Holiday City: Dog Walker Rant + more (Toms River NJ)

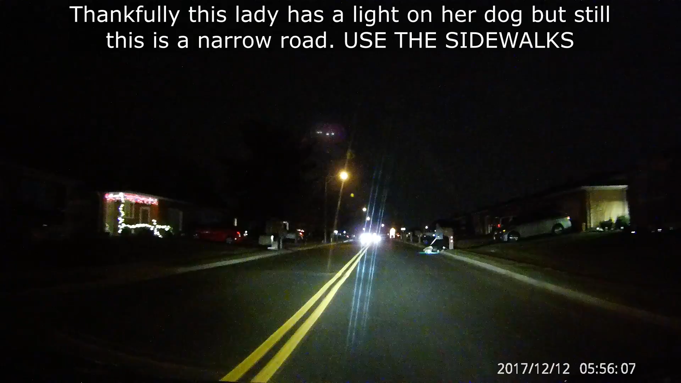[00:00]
Why are you not, why, why go on the sidewalk,
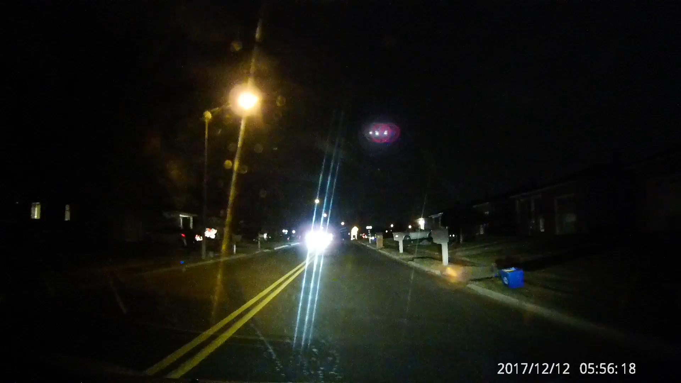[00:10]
honestly, why are you not on a sidewalk, what the hell are you doing, oh my gosh,
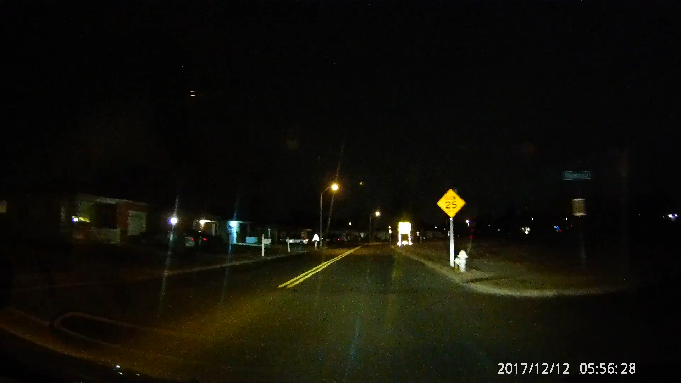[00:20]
there's a sidewalk right here, right here, sidewalk, sidewalk, sidewalk, sidewalk, you're just standing with your dog in the middle of the freaking street, oh my god, so frustrating,